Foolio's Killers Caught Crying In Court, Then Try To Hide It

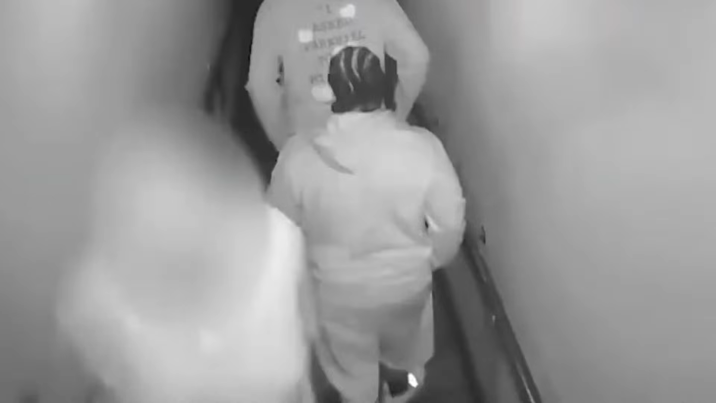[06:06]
capturing crucial footage of the defendant's movements.
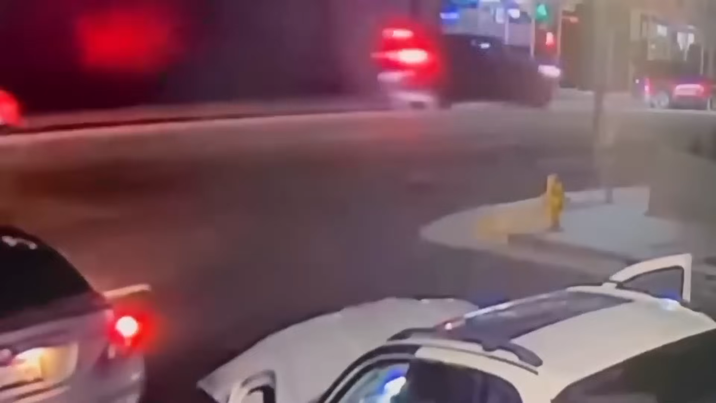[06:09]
Following the murder, Isaiah Chance was seen stepping out briefly with a champagne flute in his left hand.
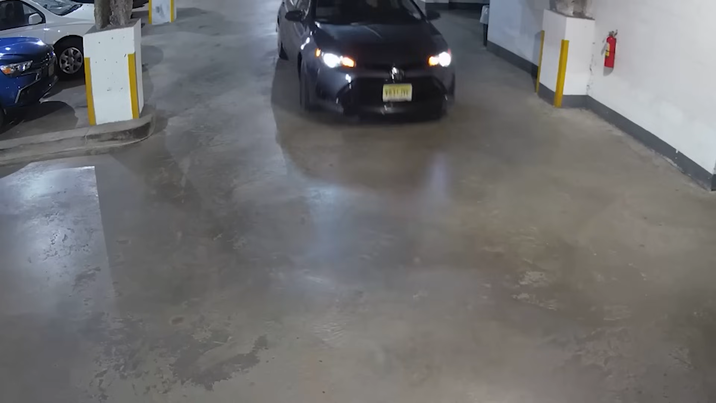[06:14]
Davian Murphy was seen carrying a bag in the parking lot and later returning through the front door, passing the camera.
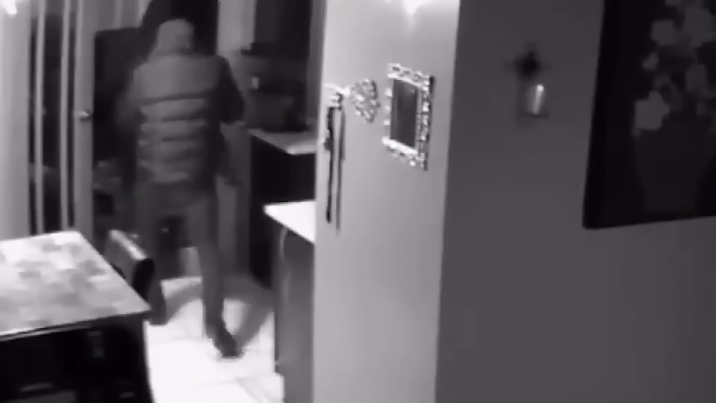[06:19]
Chance and Gathright were seen passing the ring camera multiple times, and their faces and actions were recorded in high definition.